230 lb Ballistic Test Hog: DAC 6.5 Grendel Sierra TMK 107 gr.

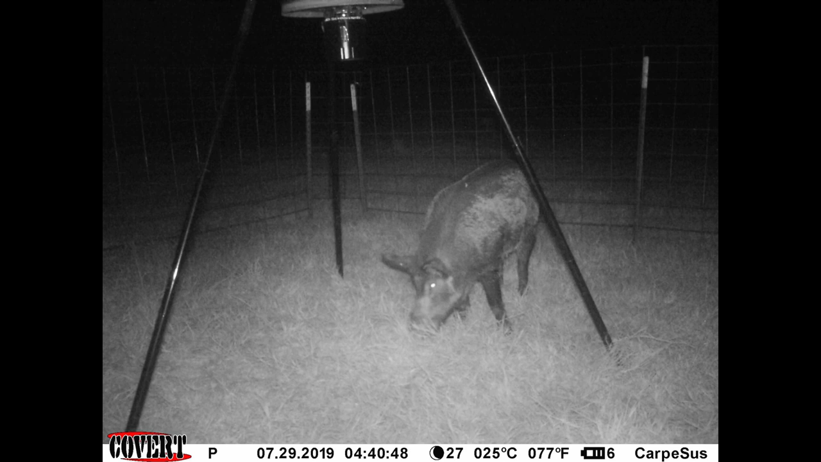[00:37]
and Carpe Seuss the game camera revealed that I had a nice big boar showing up for the past two nights so I got set up and waited for him
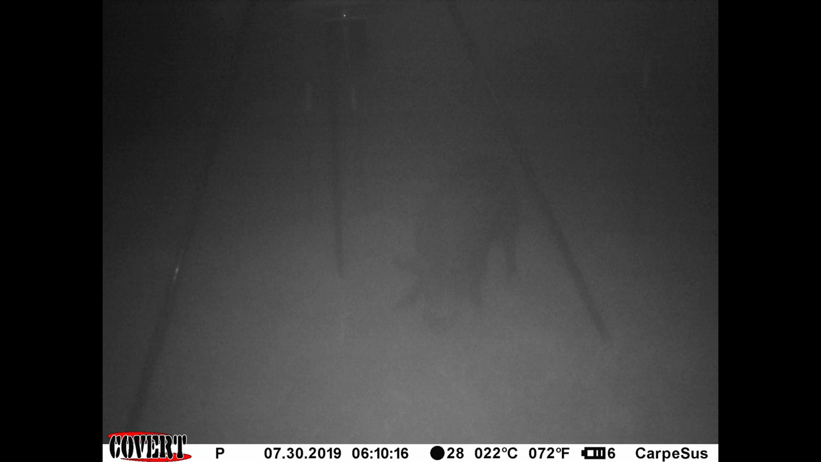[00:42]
to show for the first couple hours I saw coyotes and raccoons
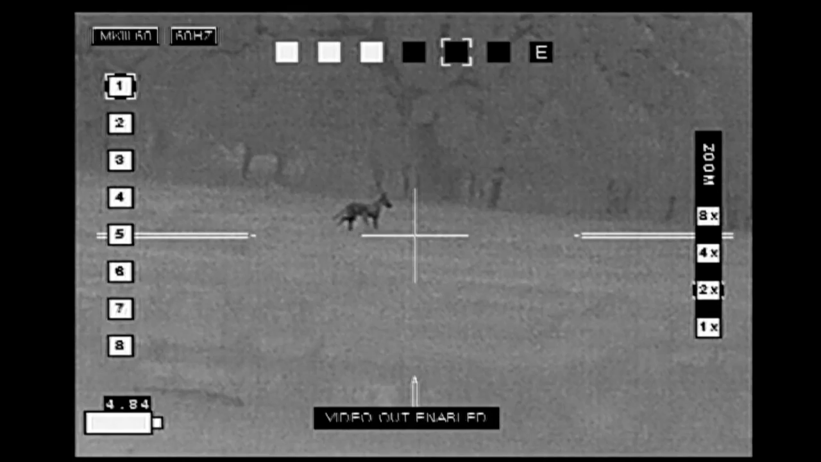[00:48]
this coyote coming in to the south of me got a free pass as I was waiting on the boar
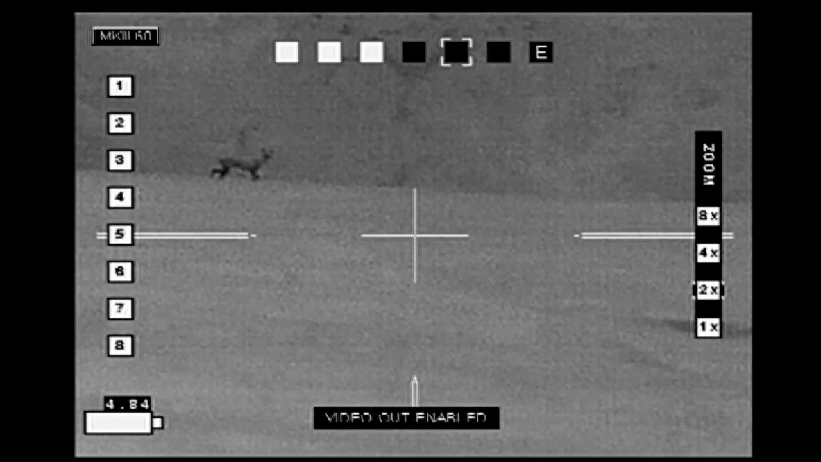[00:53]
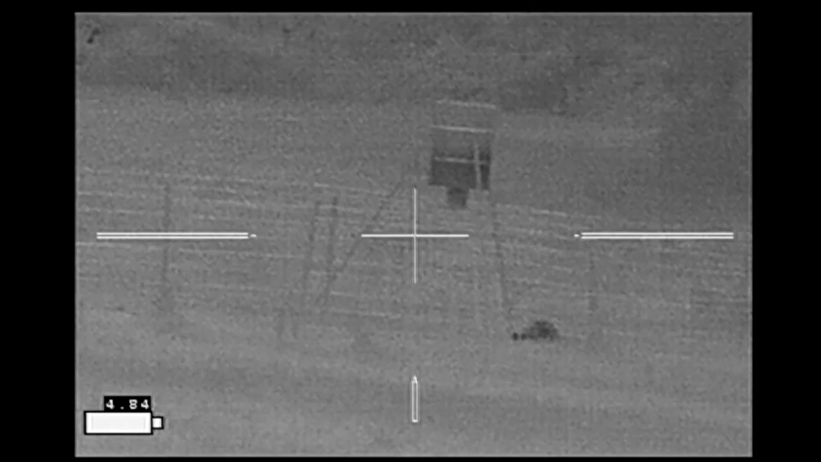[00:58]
optics provided by third coast thermal
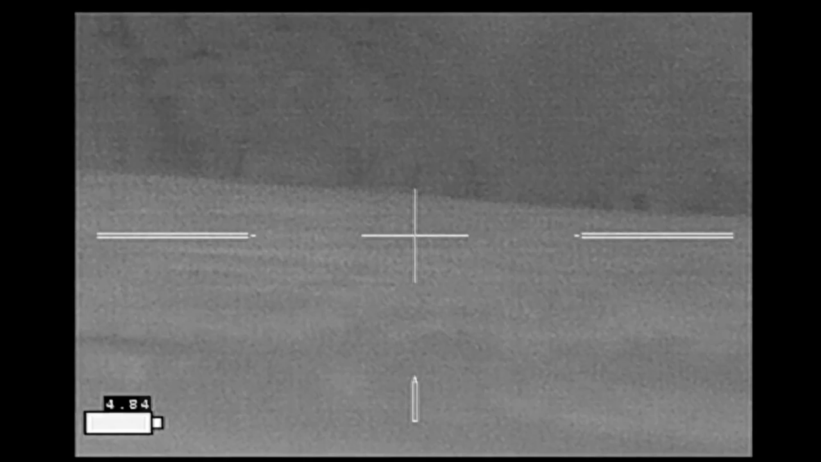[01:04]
here the video is being recorded through my IR hunter mark 3 and that's another coyote
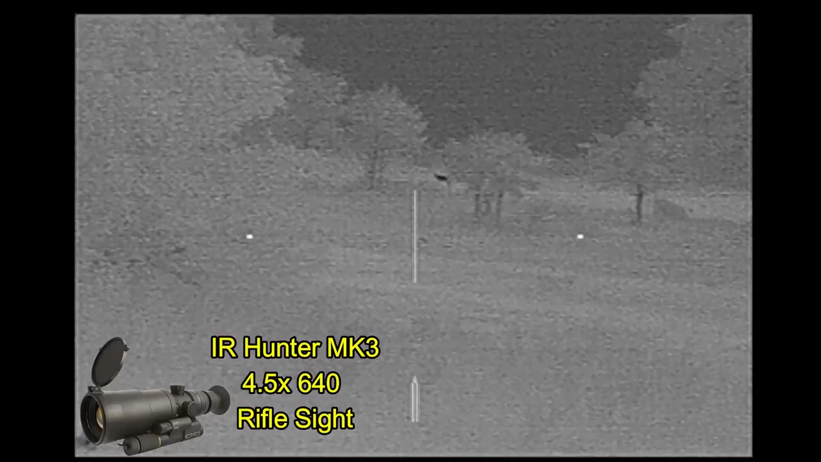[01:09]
off in the distance most of my scanning was done with my IR patrol I